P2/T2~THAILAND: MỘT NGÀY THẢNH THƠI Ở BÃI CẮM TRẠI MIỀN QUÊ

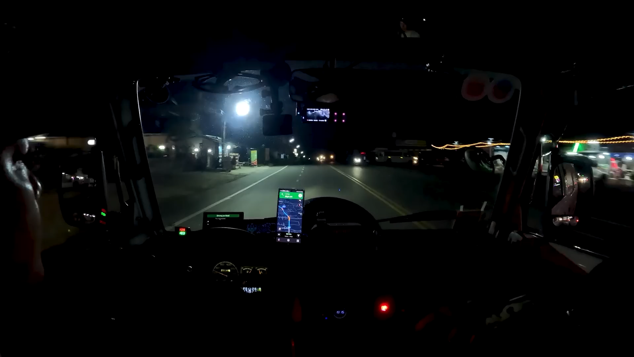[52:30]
Này bắt đầu vô kiểu khu đông dân cư, nhà cửa hai bên san sát nhau, y chang đường quê Việt Nam ha. Đây thì có một dải phân cách mềm,
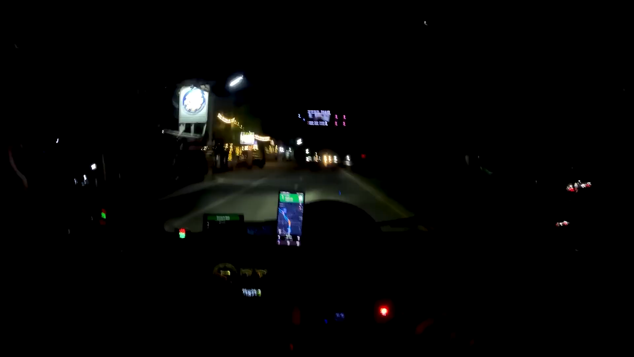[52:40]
hai vạch vàng là không được vượt, bên trái là vạch đứt là để cho xe máy chạy. Đây đường nó hơi bắt đầu có dốc đồi núi một chút nhẹ thôi, không đáng kể nhiều. Tới đèn xanh đèn đỏ. À, đây công trường đang thi công nè.
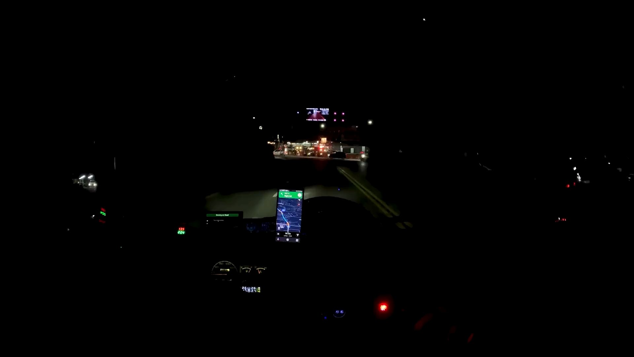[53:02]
Đèn đỏ này thì cứ chạy mà chạy chậm chậm một chút.
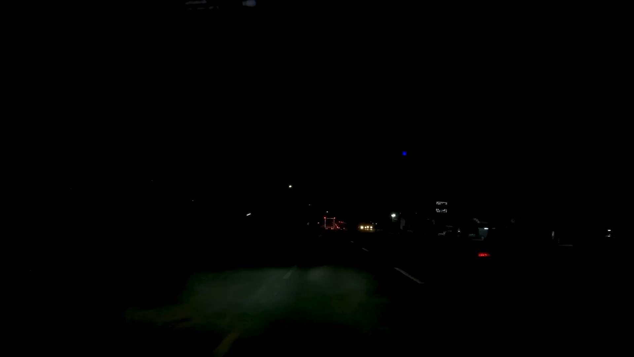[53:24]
Mình có cái đèn nãy mỗi cái đèn phụ. Cái đèn phụ là đèn lái luôn á, nhưng mà nó có đèn cốt, nhưng mà nó sẽ có hai tầng, tầng dưới sáng, tầng trên sáng vừa nhưng mà sợ chói mắt người ta. Với trong đây cũng có đèn đường nên không còn mở, đèn của Kenzo. Bên bạn mình bên Nova tặng.